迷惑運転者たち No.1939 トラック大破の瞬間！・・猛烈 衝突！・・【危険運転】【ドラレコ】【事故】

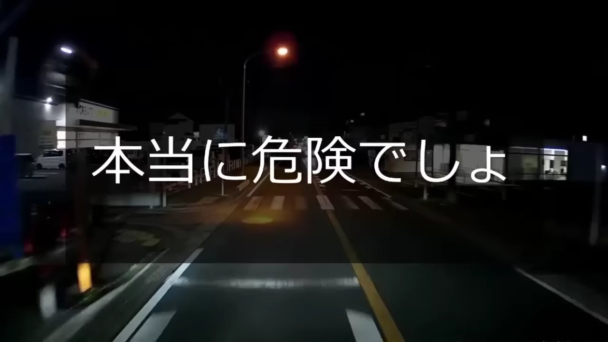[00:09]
なんかいるな。マジかこいつ。 あ、停電がついてんのか。 早いとこ直さねえとよ。マジ危ねえぞ、ああいうの。